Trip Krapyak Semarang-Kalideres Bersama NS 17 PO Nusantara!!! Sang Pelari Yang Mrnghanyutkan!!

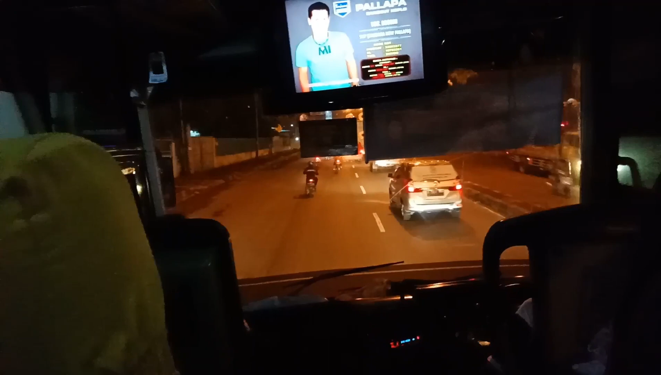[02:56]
dekat toko cat warna abadi. Oke, di sampingnya juga ada Alfa.
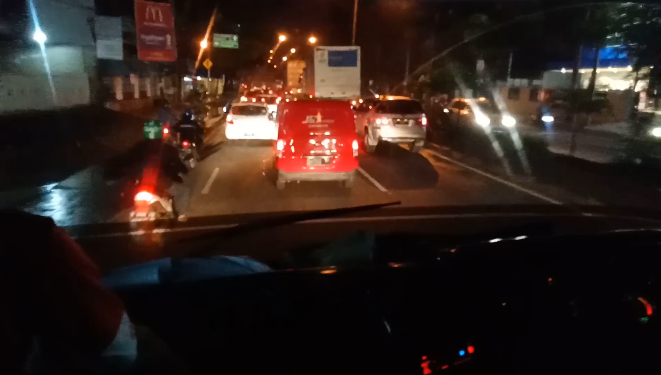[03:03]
Di sini juga ada agen perjalanan PO Haryanto dan Pahala Kencana. Ya, cuaca hari ini agak sedikit hujan. Dan ini kantor perwakilan Nusantara, bus malam eksekutif. Kau masih ada rumah yang ingin ya?